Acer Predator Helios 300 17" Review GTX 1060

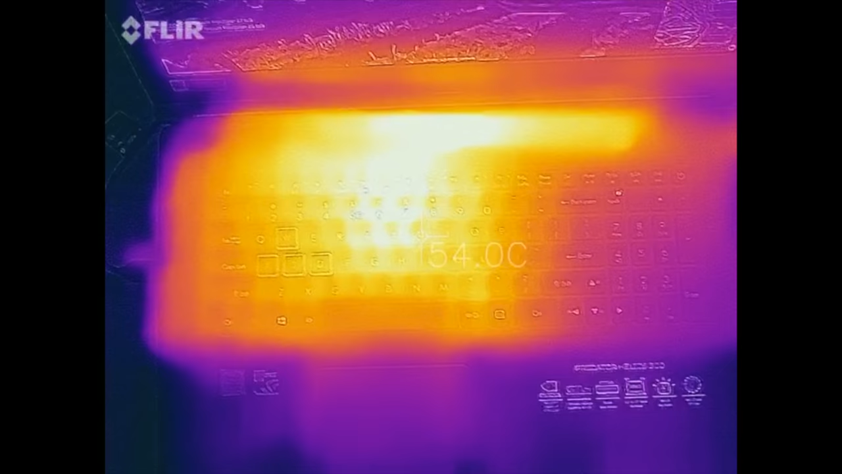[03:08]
After about an hour of gameplay, the exterior temperatures did get pretty hot, I was getting around 50-55 degrees celsius, and towards the top it even rose up to around 58-60 degrees celsius.
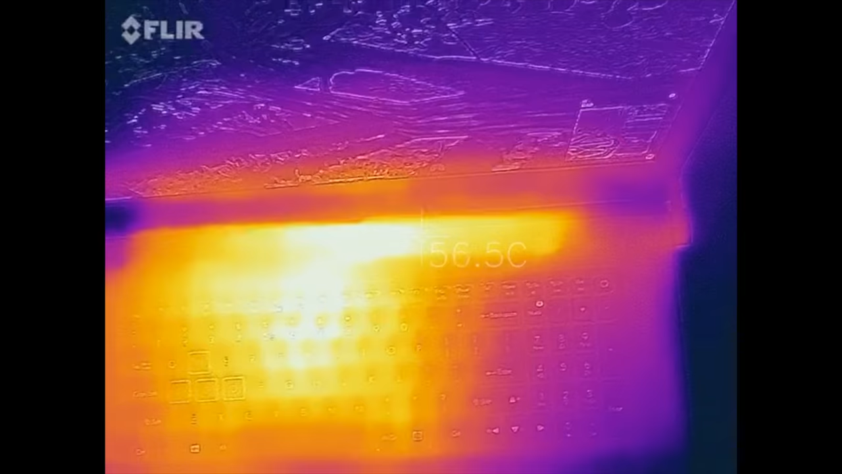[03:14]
On screen: spot 56.5°C
Next up, after our extended test, here are some CPU and GPU temps.